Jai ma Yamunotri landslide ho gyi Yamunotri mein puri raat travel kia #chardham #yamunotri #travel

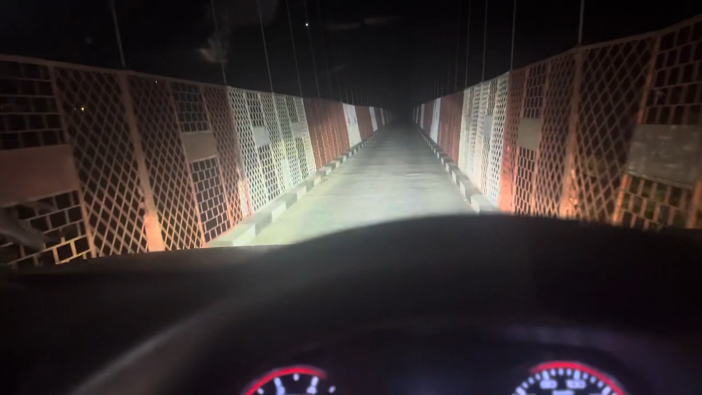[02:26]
हम दूसरे पुल से जा रहे हैं इस टाइम, ये पता नहीं कहाँ मिलता है, पर देख सकते हो आप
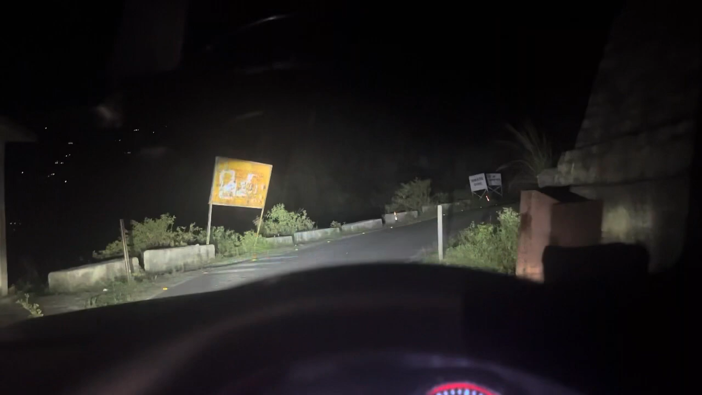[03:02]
गाड़ियों के लिए है रोड, और देख सकते हो आप कितना डेंजर है रात के टाइम,
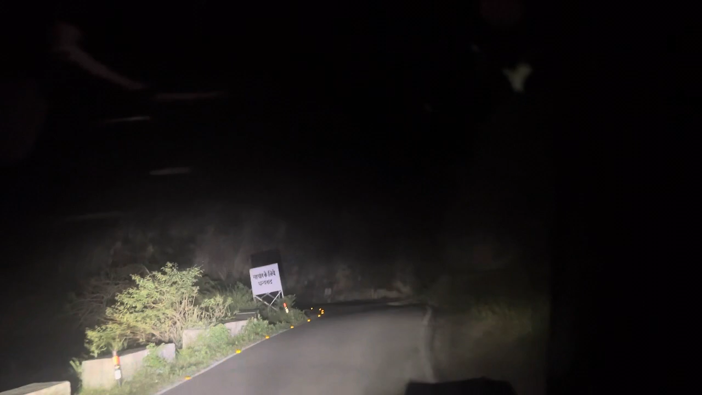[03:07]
तो इधर क्या ट्रैवल करना, सिर्फ हम दो की गाड़ियां हैं और किसी की भी नहीं है, और सिंगल रोड ऊपर से
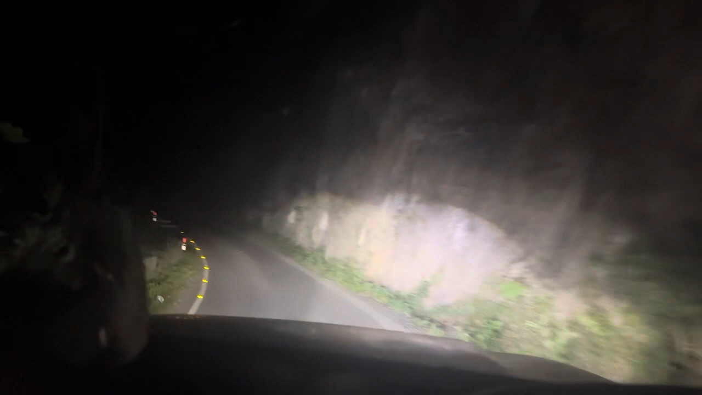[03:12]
कुछ भी हुआ तो कोई बंदा आ भी नहीं पाएगा। और ये आप सारे व्यू देख सकते हैं,
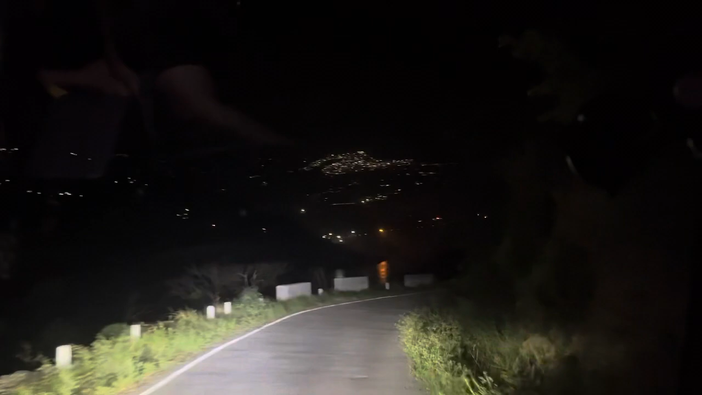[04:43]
और ये आप सारे व्यू देख सकते हो, नीचे माँ गंगा चले हुए हैं,
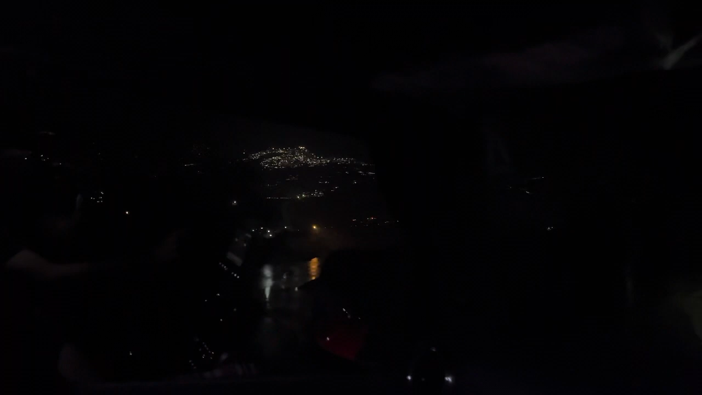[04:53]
वो देखिए आप कितना खूबसूरत नज़ारा है।
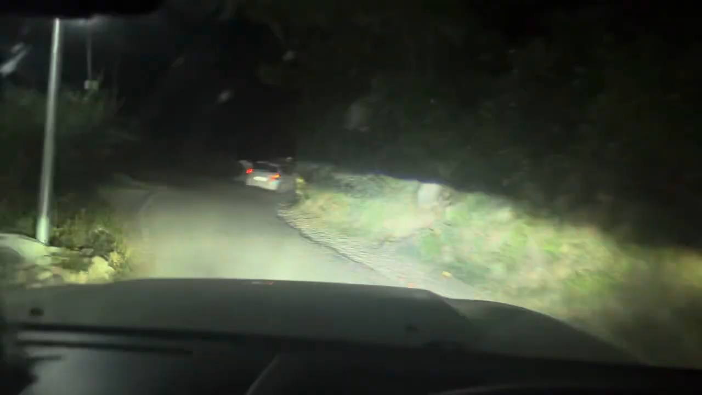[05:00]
तो भाई अभी हो रहे हैं 11:30, और
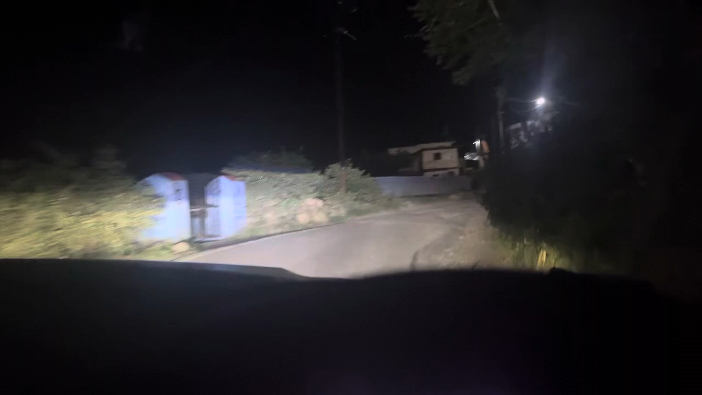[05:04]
अभी भी हम इसी सिंगल रूट पे हैं,
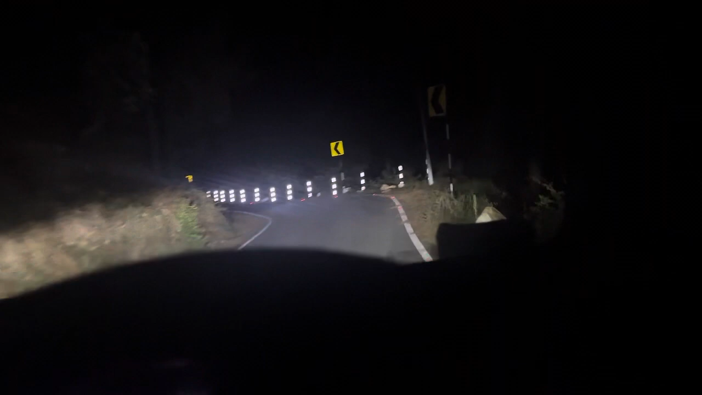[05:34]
अभी टाइम हो रहा है 12:12 और ये अभी भी हमको बचा है 130 किलोमीटर्स। तो बहुत अजीब रास्ता है, ख़त्म होने का नाम ही ले रहा है,
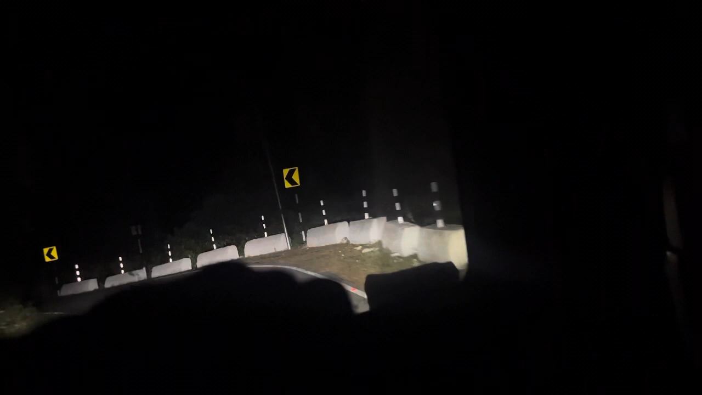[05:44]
बहुत पुनौ रास्ता है, ऐसे कर्ली मोड्स हैं, सिंगल रूट है, ऐसे आपको भी हमीरपुर वाली फीलिंग ही रही है कि भाई हमीरपुर में ही है।